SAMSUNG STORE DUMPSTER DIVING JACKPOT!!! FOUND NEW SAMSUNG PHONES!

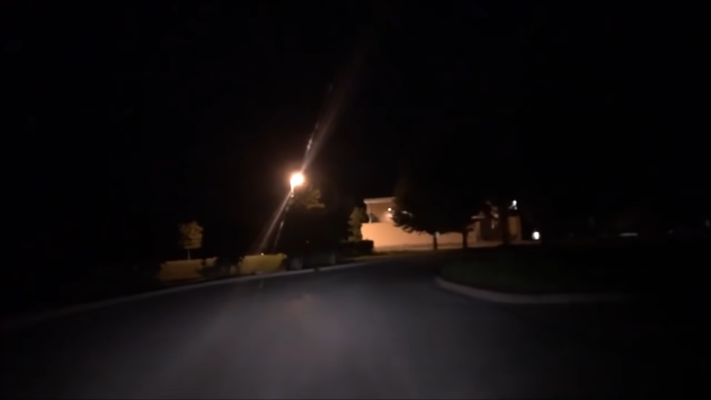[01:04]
Alright guys, we're approaching the Verizon, but I'm pretty sure there's still employees there, and last time they caught us, it did not end well. They pretty much bitched us out and told us never to come back, but Dumpster Diving is not illegal, so we're not gonna stop. You see the Verizon right there, and the lights are still on, so that probably means someone's inside.